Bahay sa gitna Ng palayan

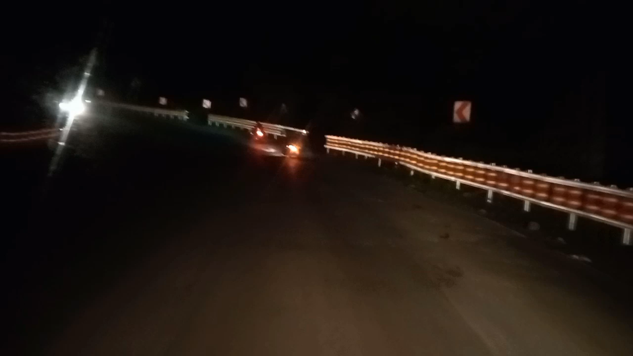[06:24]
guys bakit na kami nang anong ice at dimunan guys ay pagbilaw i'm sorry bakit na kami nang pagbilaw guys pagbilaw guys ay may bumalagpag na naman guys guys may bumalagpag na naman na
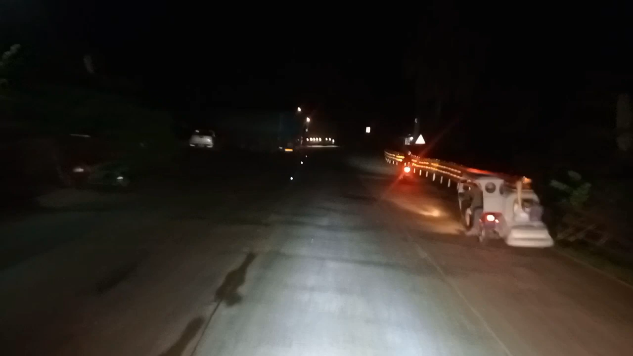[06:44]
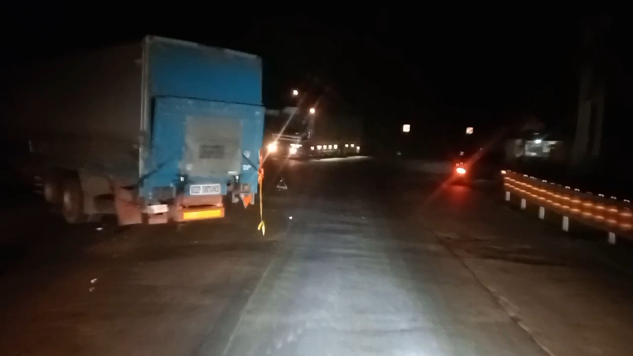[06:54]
ay ay mutinirvan korak pala yung mutinirvan korak yung ulo
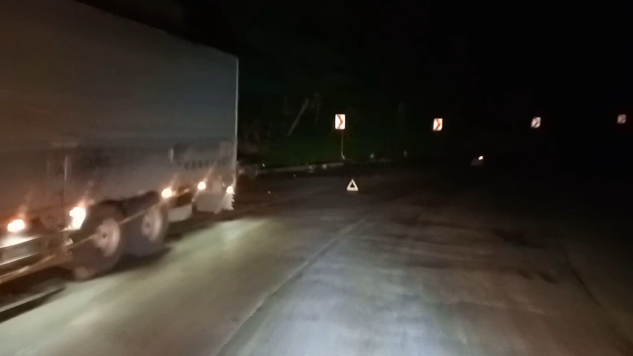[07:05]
yung ano yung mutinirvan nagbis-bis pala sila patito tatko
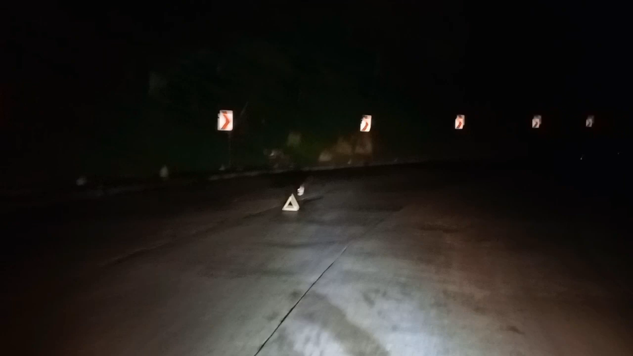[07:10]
korak pala yung ano yun yung puti yung mutinirvan korak korak yung ulo talaga korak yun korak pala yung patay korak pala may patay korak yun yung man kailangan mag-iingat tayo guys talaga namang buhay ito accident prone area kasi ito eh hindi sila nag-iingat eh
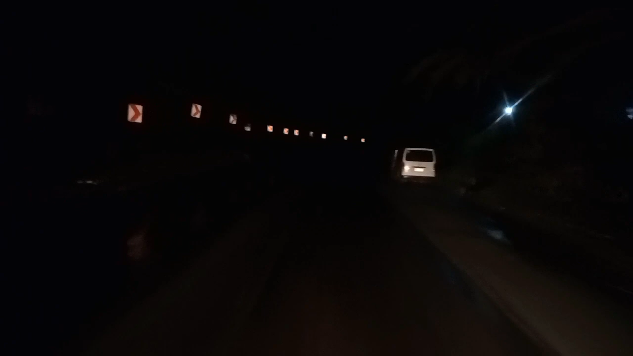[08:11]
don't forget to remember me parang kanta yun ah hindi guys pura yung biro guys yung lugar nato delikado talaga kita nyo naman pagdong truck na nagkarambula doon apat kaya apat apat na truck yung nagkarambula oo di nila inaasahan ang mangyari sa kanila yun kahit silo pa man pero kung may samang pag-iingat guys
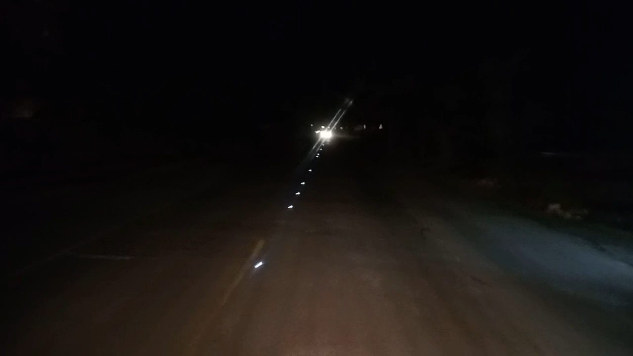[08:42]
hindi mangyari sa atin yun sige na guys dito na lang nagsamuli nagsamuli